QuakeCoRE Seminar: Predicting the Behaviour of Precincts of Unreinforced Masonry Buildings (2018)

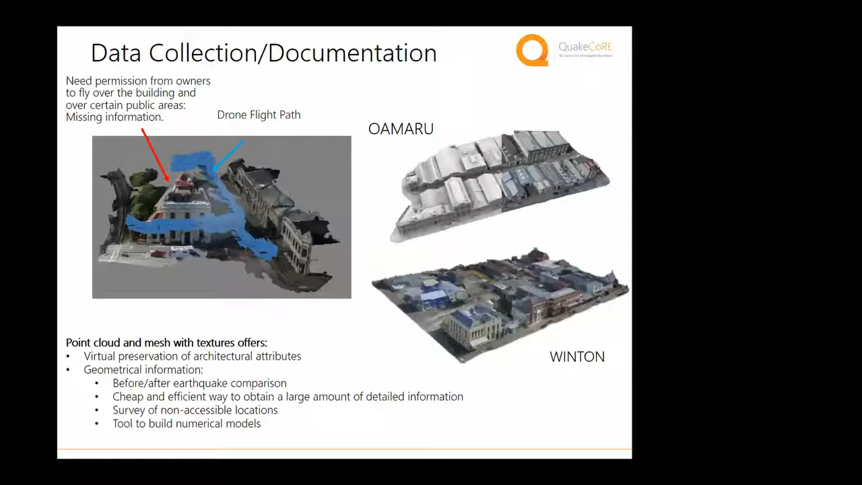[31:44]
So now we can actually see the city in color and we can rotate this image and we can see the entire building stock of our precinct, which is a pretty neat thing, I think, in its own right.
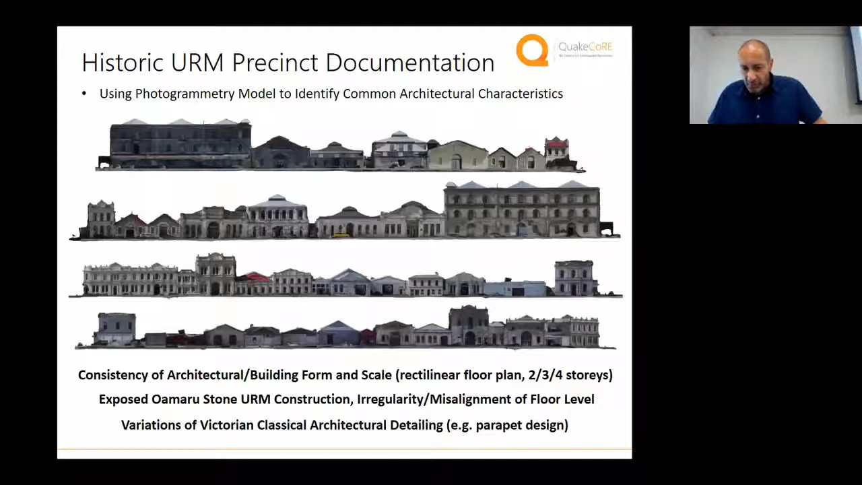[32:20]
You can see here then also patterns associated with architectural form, building regularity. You can start looking at pounding effects, different story heights, and how buildings interact with each other. So what we've then done is we've accessed the LiDAR point cloud data that you can obtain. This data was given to us by Otago Council.
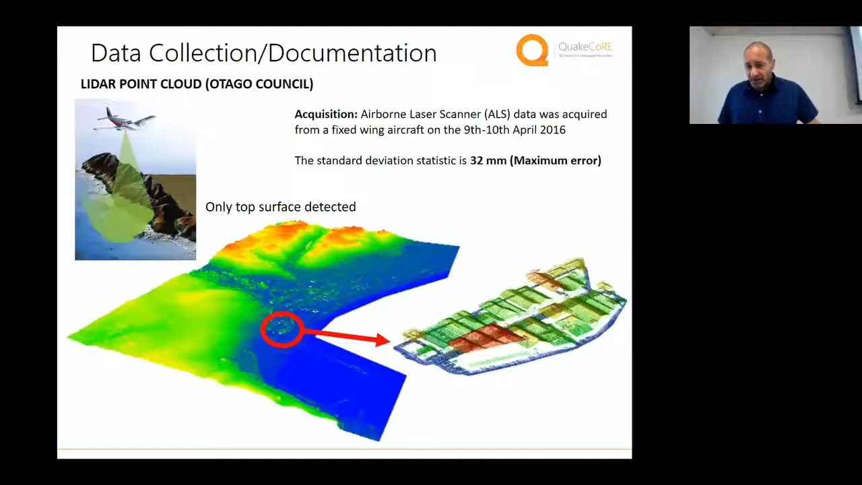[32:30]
And you can, although this is sort of from above, so with this data you don't get a very good sense of the elevation view, you can merge these two data sets now and get more accurate definition of your building. So now you're down to about 100 millimeters, 10 centimeters, 10 centimeters and getting a very good sense of the building geometries itself.
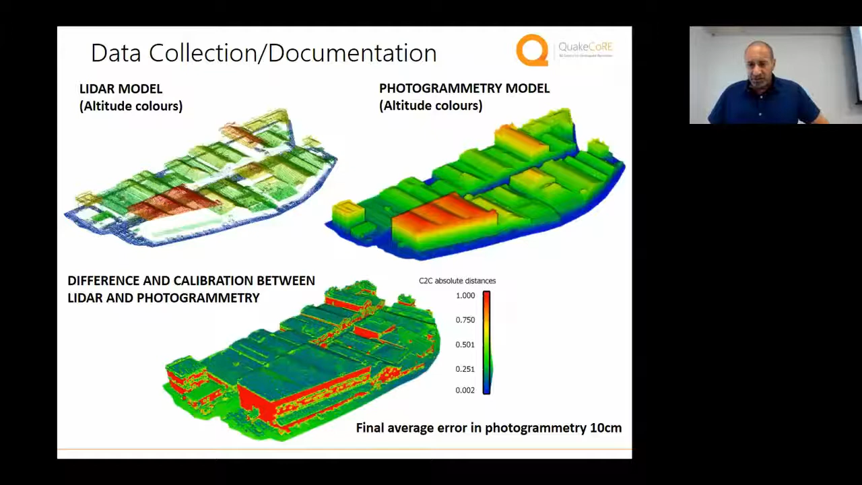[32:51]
At the same time, we've been looking closely at the architectural form of these buildings.